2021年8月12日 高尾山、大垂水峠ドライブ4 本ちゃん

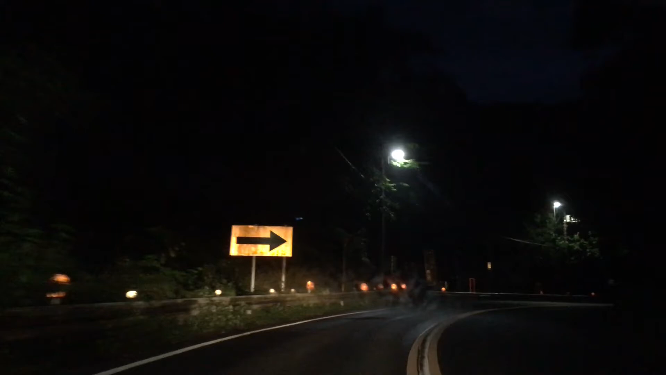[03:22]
歩道が途中で消えるってことかしらね。 まあね、 もう右だったら右で全部ずっと作っといてほしかった。 ここそんなに車いねえから走り屋とかいそう
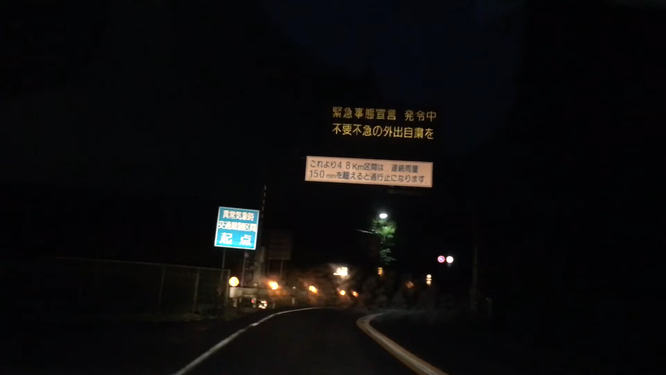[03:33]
って思ったけど、そうそうそんなにねえから走り屋もいねえから 。タイヤ痕あったけどね。タイヤ痕じゃねえ、ブレーキ痕か。 あれ、いなくなっちゃった。